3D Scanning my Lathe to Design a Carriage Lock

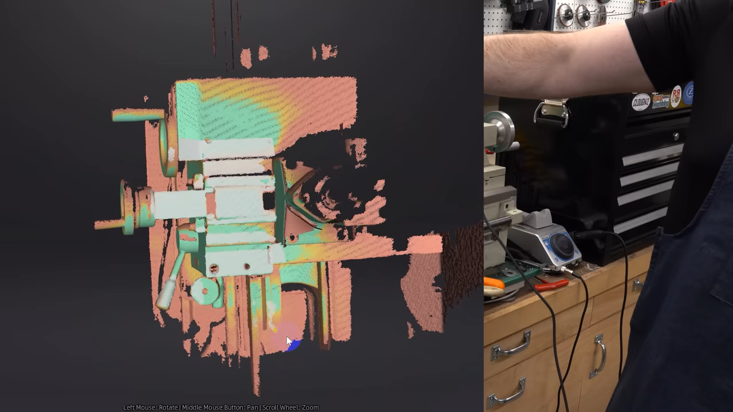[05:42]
So the idea is to move back and forth with the scanner at different angles, getting different views so that it can reconstruct the geometry. The colors here in this view indicate the data quality. Green means it has good solid data.
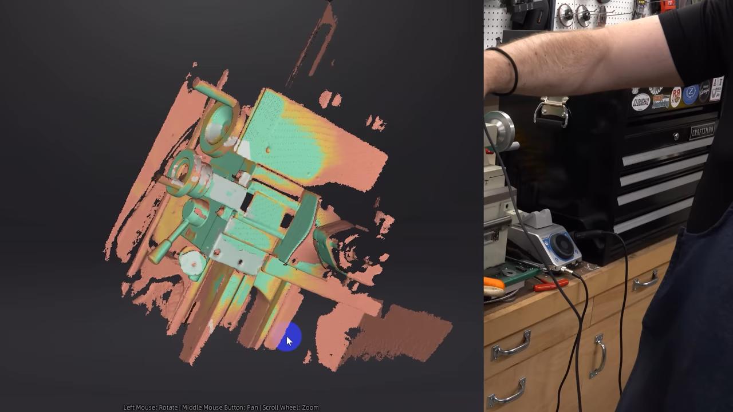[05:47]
Red means it has only approximate data. And so the idea is to go back and forth over
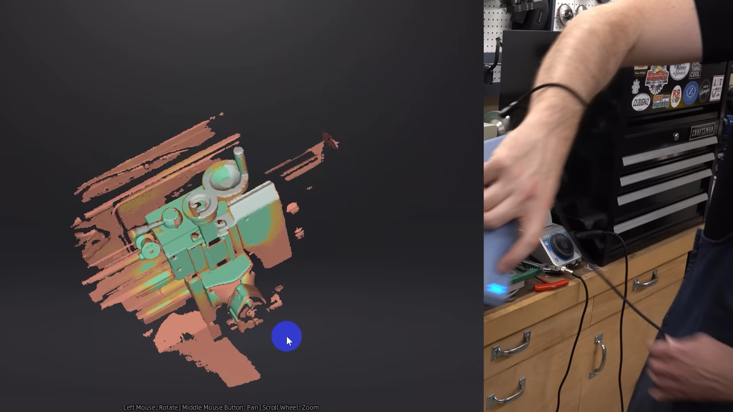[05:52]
the same areas from different angles until you have good green data everywhere that you need it.
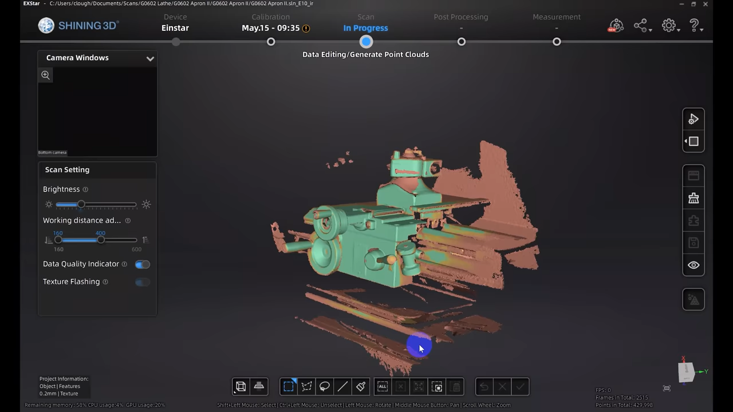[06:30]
so there just wasn't enough in view for it to keep track of where it was.
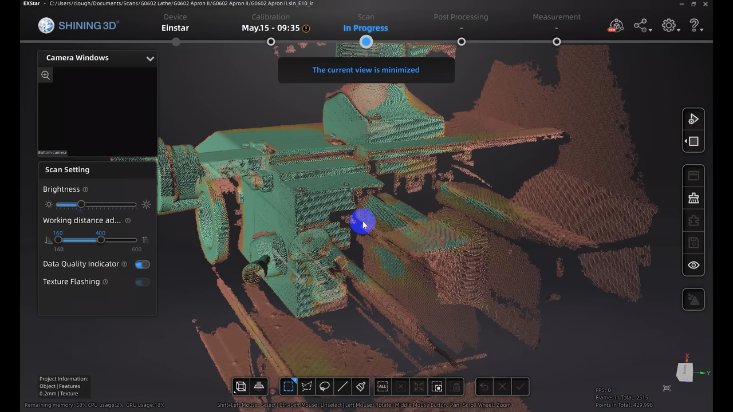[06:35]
So at this point, I've got green data everywhere that I think I'm going to need it.
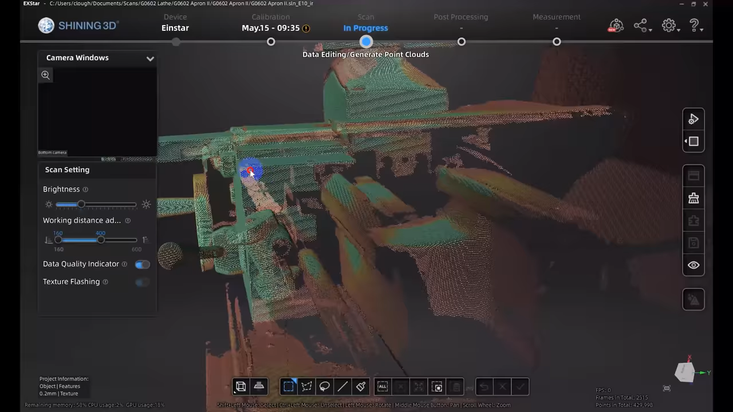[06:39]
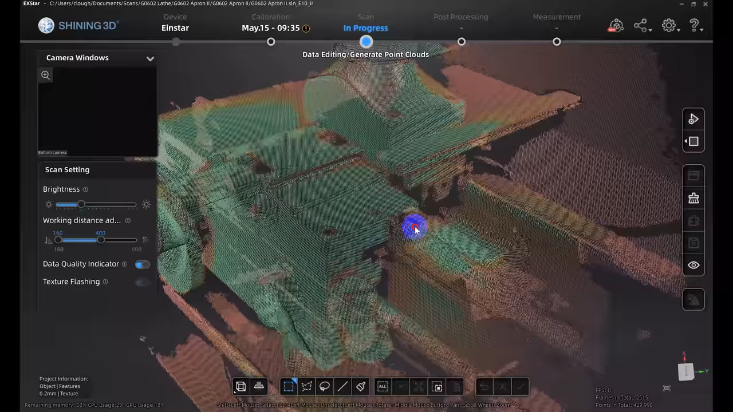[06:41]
The area here where the lock is going to go looks to be pretty well-defined.
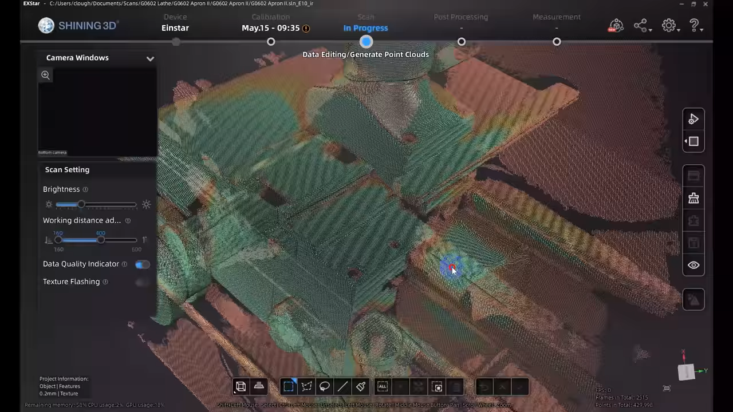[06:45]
There's some stuff outside of that that isn't well-defined, and there's a whole bunch of garbage data that we really don't need for this process.
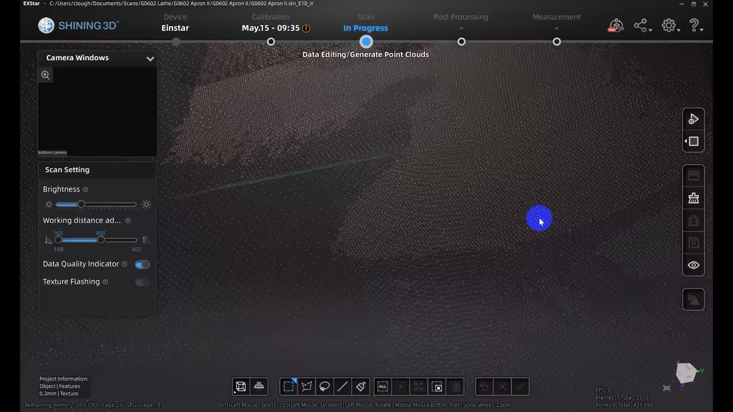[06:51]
And I really want to delete that because it's just going to take up CPU power and make the CAD software run slow.
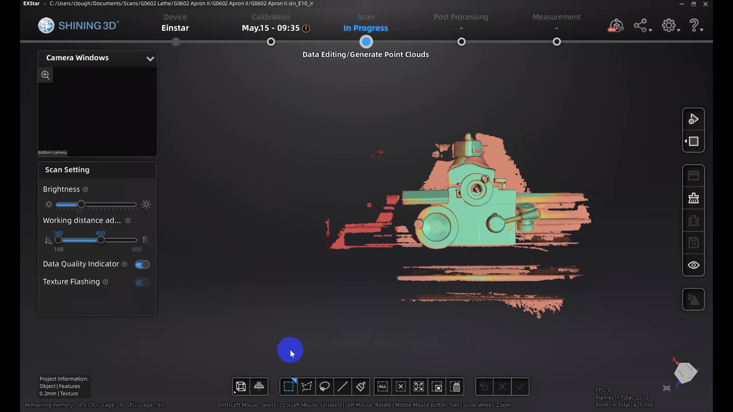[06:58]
So I can just rubber band around all of the points that I don't need, and I can just delete them. I'll try to leave enough here for context and
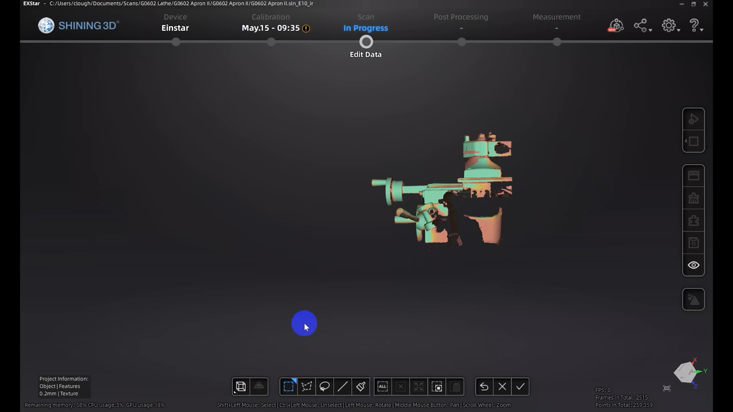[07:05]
positioning and try to clean up the model so I've got the stuff I need without anything that I really don't.
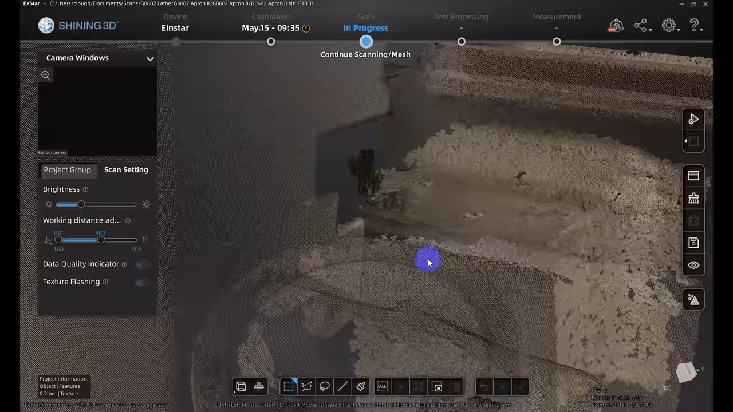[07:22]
and the result is a nice point cloud with some color and texture information.
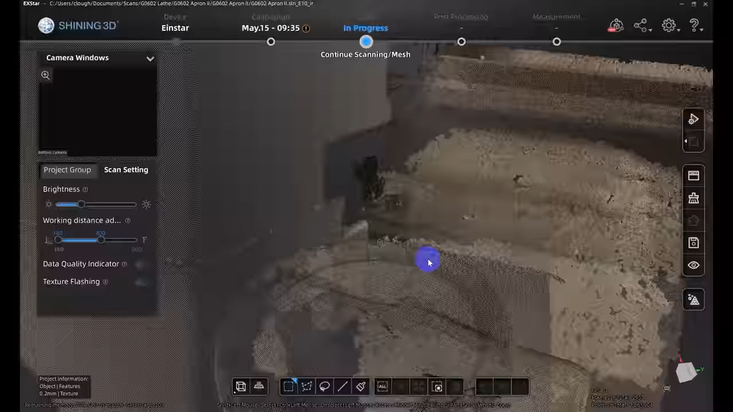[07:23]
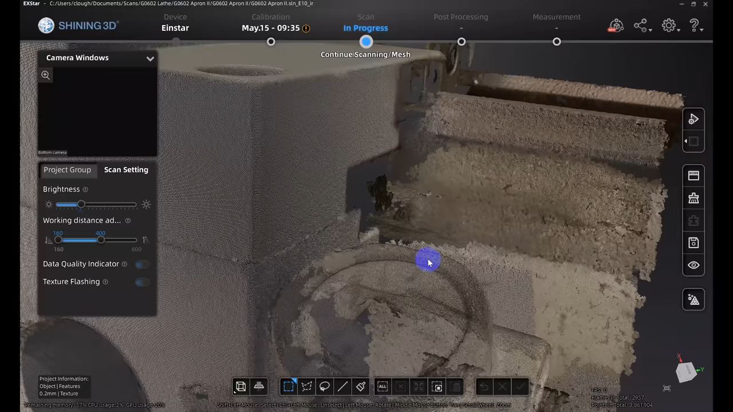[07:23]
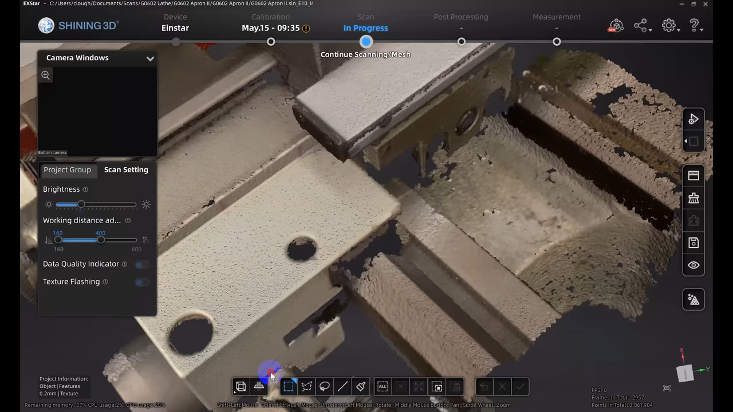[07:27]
You can even read the threading table on the front of the apron, which is pretty impressive to me.
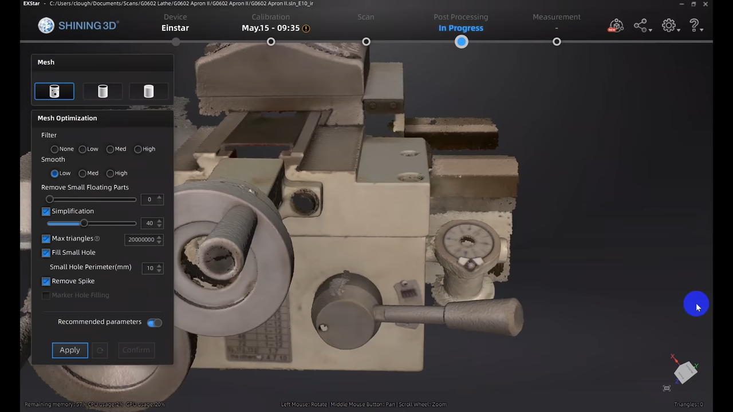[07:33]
Next step is to mesh the model, and this will turn it into a mesh like an STL, or in this case an OBJ file, and we have some simplification options.
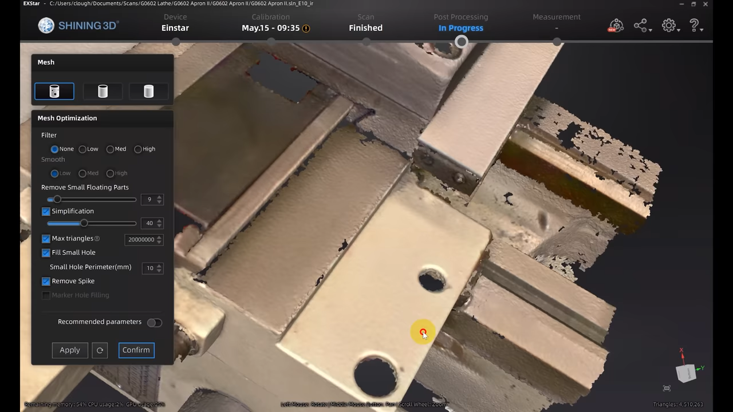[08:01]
This is a whole bunch of tiny triangles. Now with the mesh created, I would like to simplify it a little bit so we don't have to bring so much data into Fusion 360.
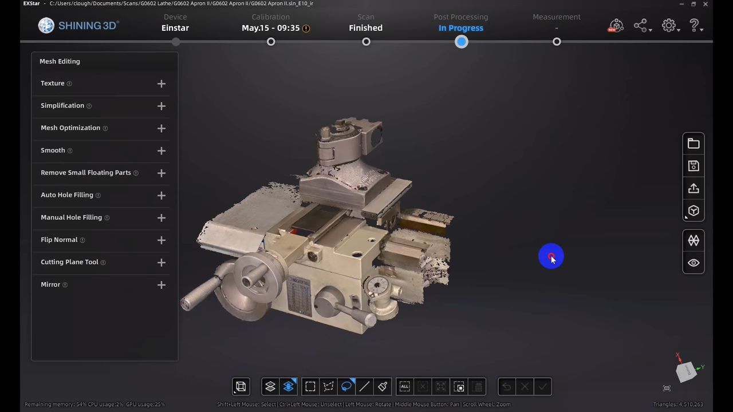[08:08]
So under simplification,
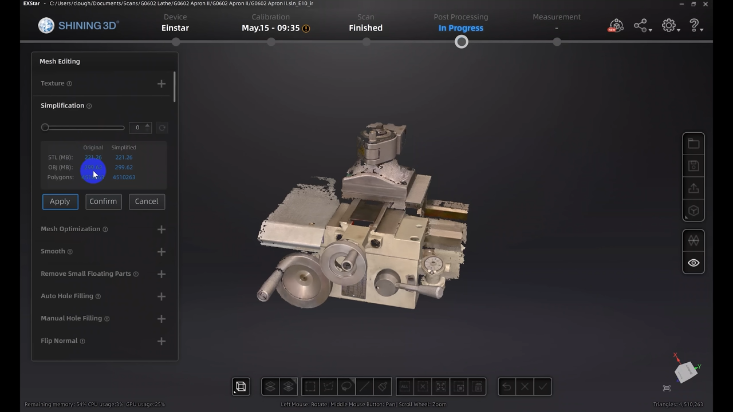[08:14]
you can see this is a 300 meg file with about 4.5 million triangles in it. And I'll just drag the simplification over here.
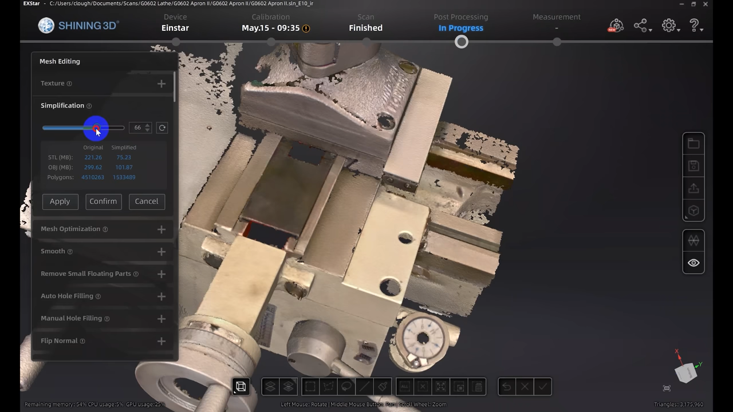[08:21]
I've played with this a little bit, and getting it up around 80% gets me down to about a 60 meg file with just under a million triangles.